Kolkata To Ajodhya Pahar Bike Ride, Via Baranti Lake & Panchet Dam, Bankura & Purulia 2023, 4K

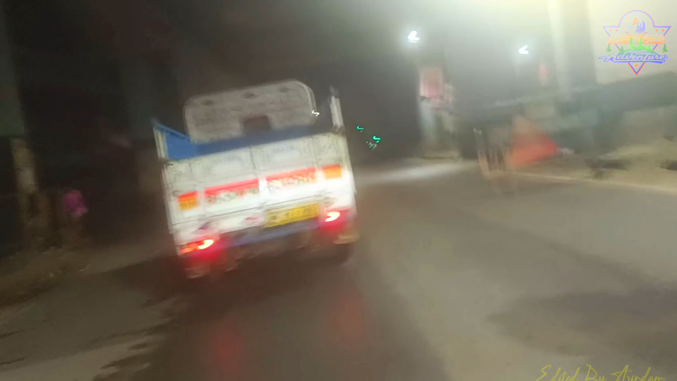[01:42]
तुम लोग देख सकते हो, और बारिश थोड़ा थोड़ा हो रहा है। हम लोग अभी तक रेनकोट नहीं पहना है, क्योंकि थोड़ा हो रहा है,
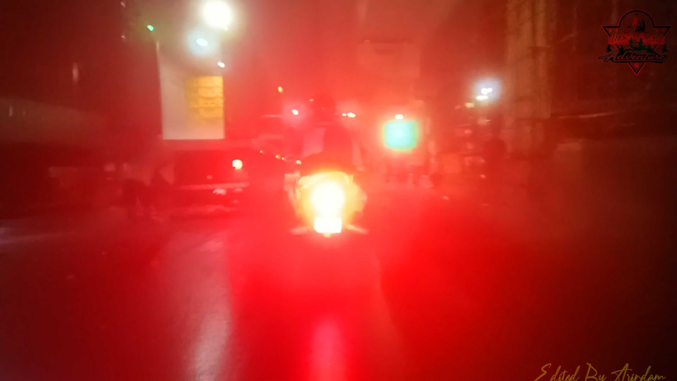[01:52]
माय रेनकोट बैग में पैक है, पूरा खोलना पड़ेगा, इसलिए गाइस मैंने छोड़ा सोचा अभी तक।
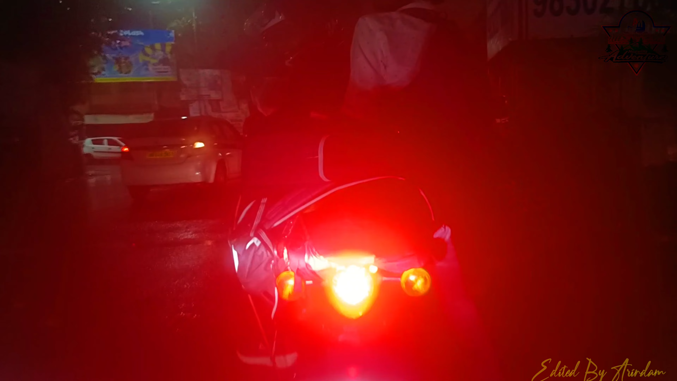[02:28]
फ्रेंड्स, बियाला से बारिश हो रहा है,